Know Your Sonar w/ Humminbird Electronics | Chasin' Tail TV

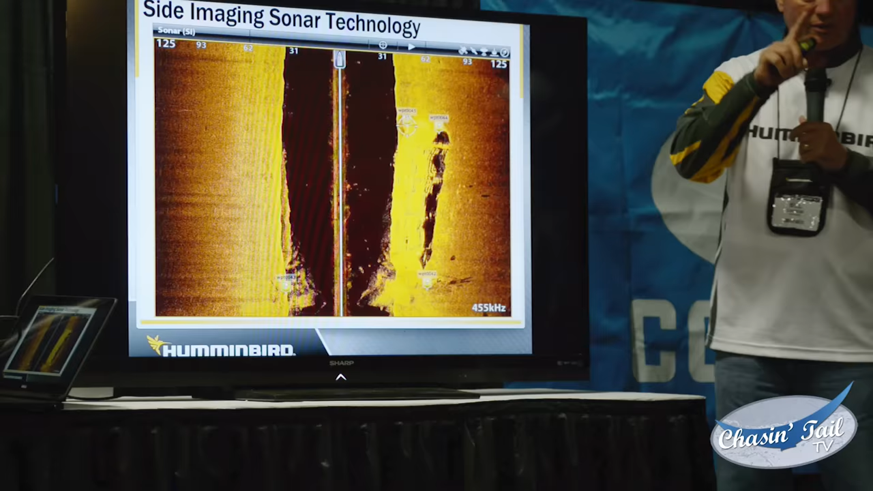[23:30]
But I was able to mark all four corners of this barge on the bottom.
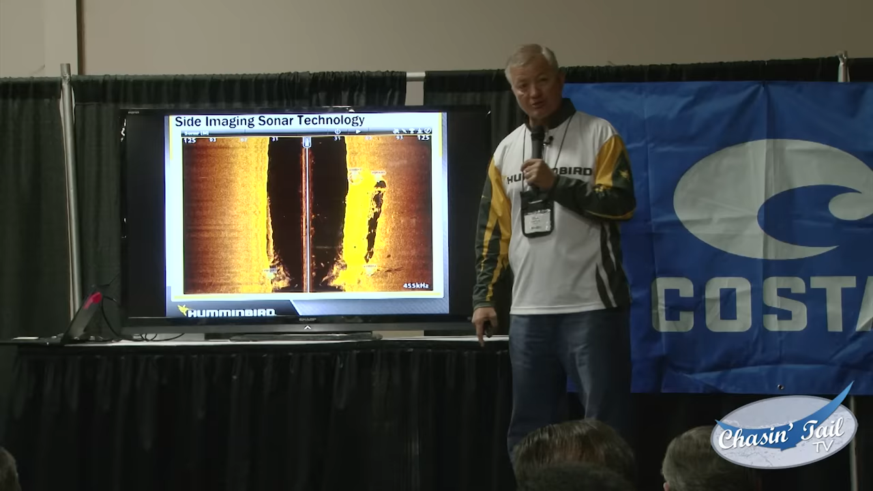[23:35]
I pulled myself back up here with my big motor. I put my trolling motor down and I pressed spot lock. I went back to my bait well and I got myself a couple of menhaden and put them I put one on one rod and the other gentleman put one on another rod.
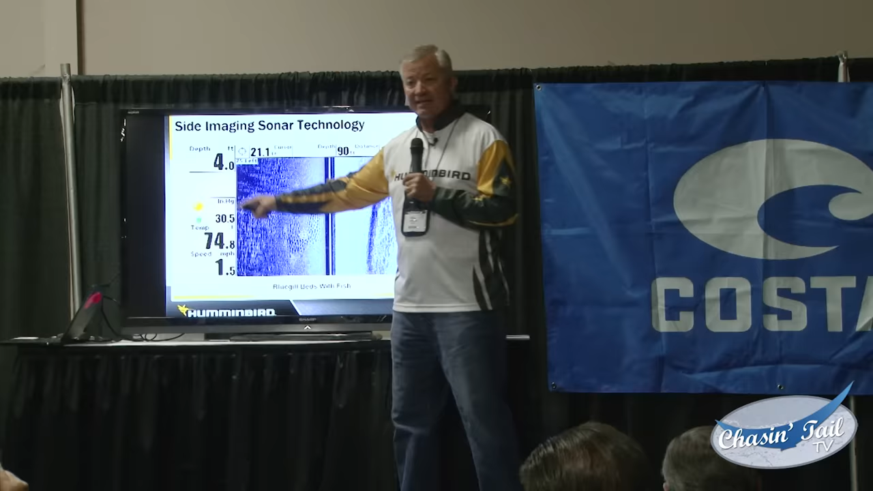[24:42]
If you will recall, in 4 feet deep, anybody remember how much I can see in 4 feet?
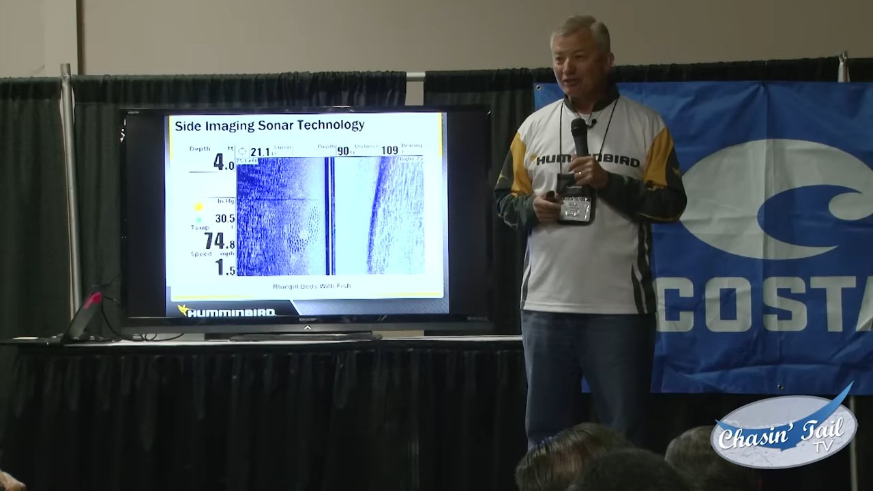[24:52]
About a foot, a little over a foot of water, of bottom is all I can see. But look at what I'm looking at here.
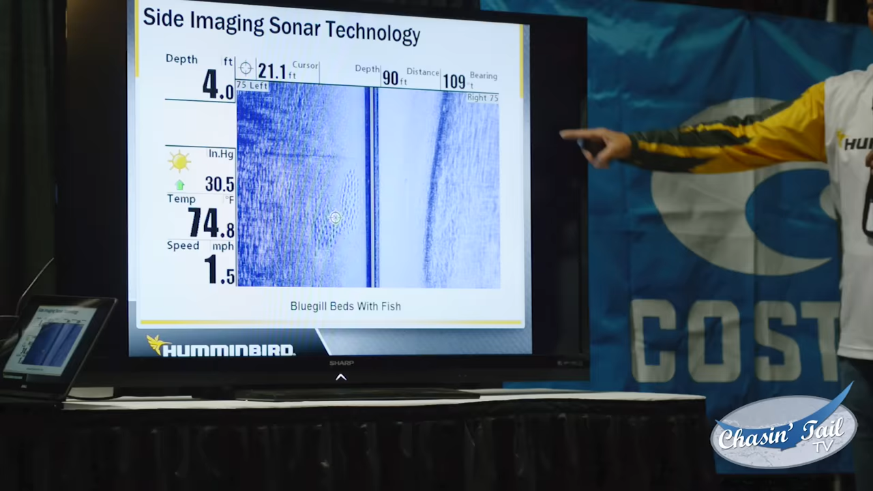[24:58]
On screen: water 74.8°F, speed 1.5 mph
I'm looking at 75 feet right, 75 feet left, and these are bluegill beds.
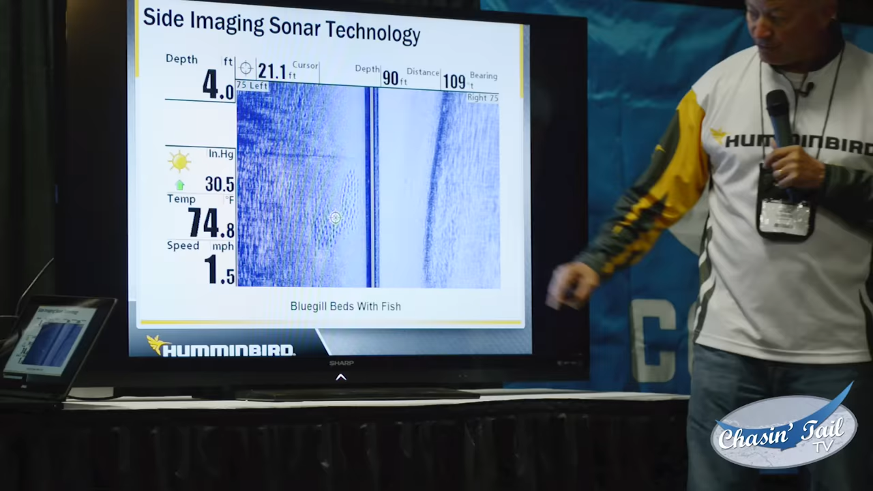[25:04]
On screen: water 74.8°F, speed 1.5 mph
And I don't know if you can see them or not, but these little white dots on here are the actual bluegill in the beds. So every one of those white spots that you see in those beds are bluegill.
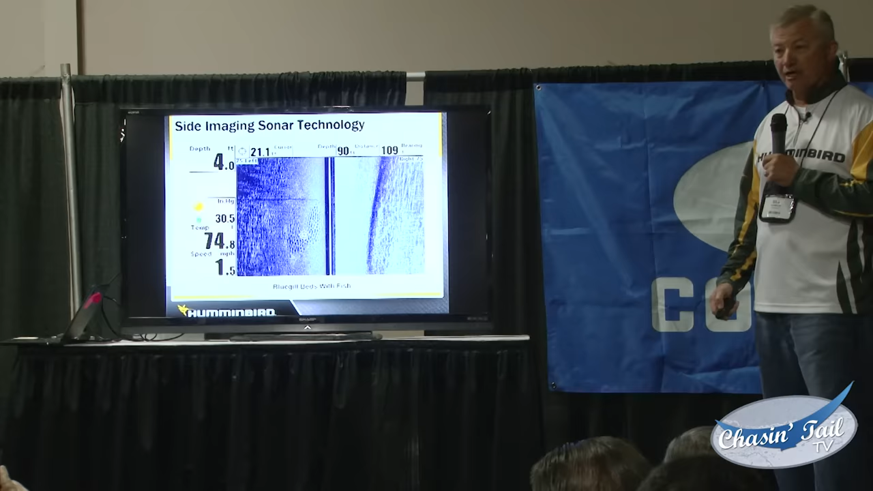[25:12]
Now remember what I told you about picking one side and being able to see it better?
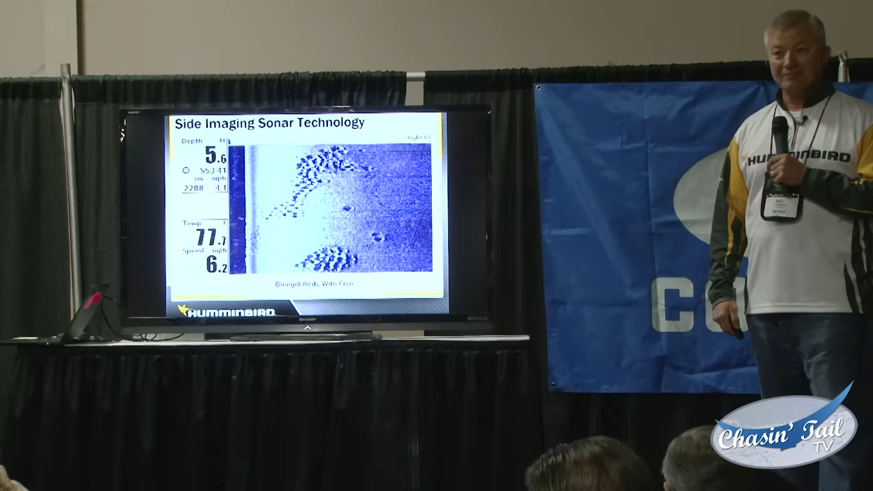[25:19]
Can you see the bluegill on the beds now better? Because I just picked one side.
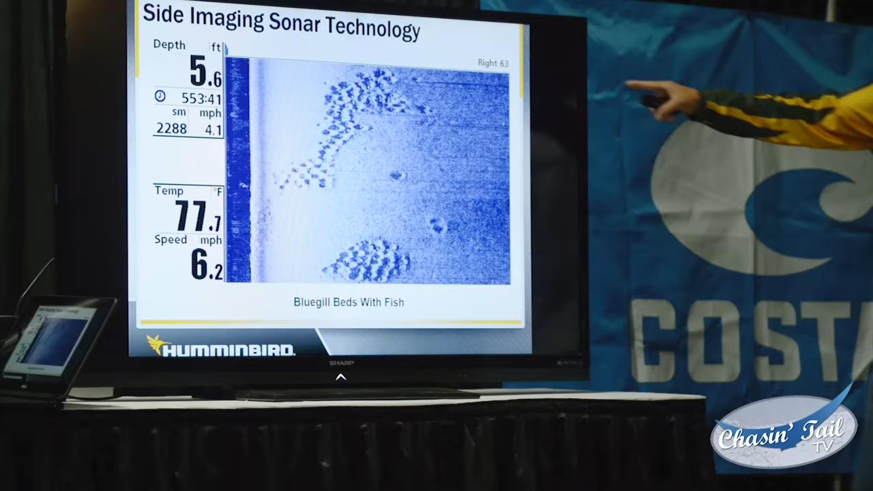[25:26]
On screen: depth 5.6 ft, water 77.7°F
I'm on 63 feet, but I can actually see those better in the beds now than I could see before.
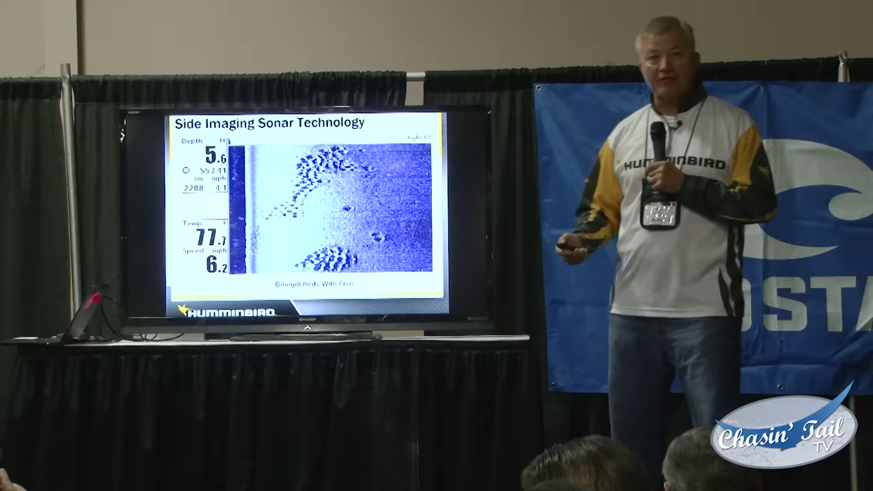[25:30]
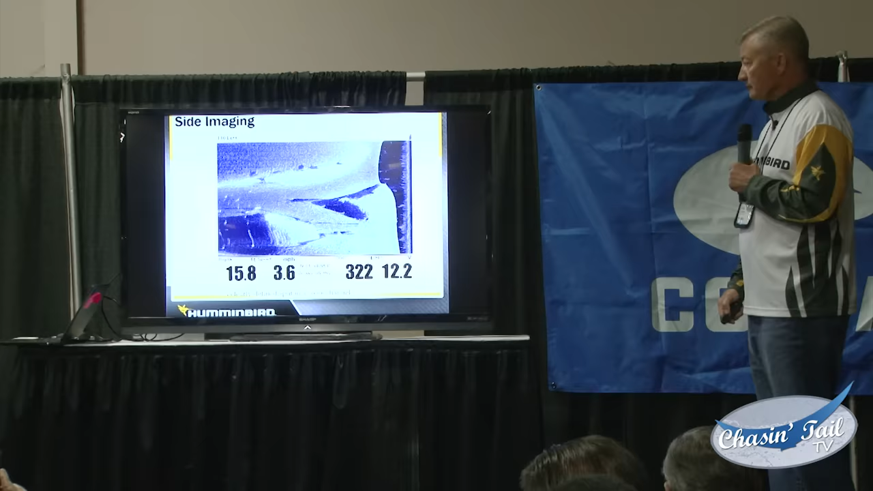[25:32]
I can see the creek channels. I can mark the creek channels. I didn't know where they went, but now I have the ability to mark those creek channels.
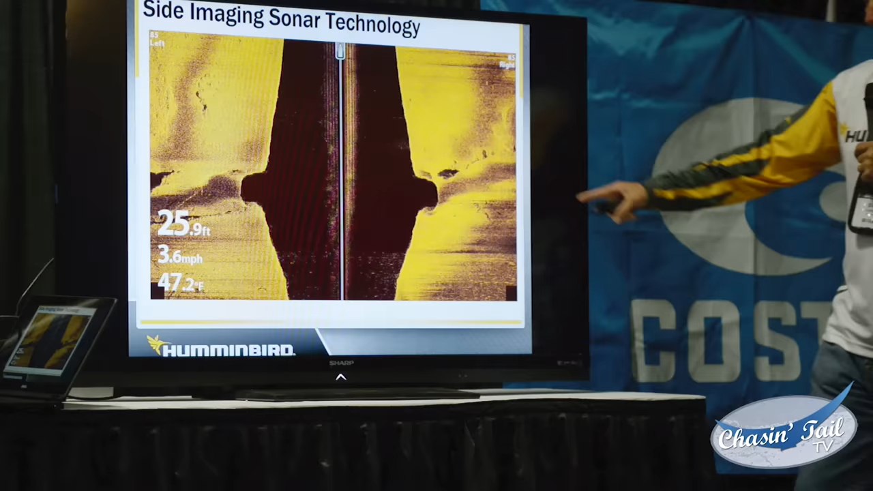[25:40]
On screen: depth 25.9 ft, speed 3.6 mph
I can mark ditches or runoffs, which are areas that typically hold fish, whether it's in fresh water or whether it's in salt water. I'm using my electronics to be able to find those fish.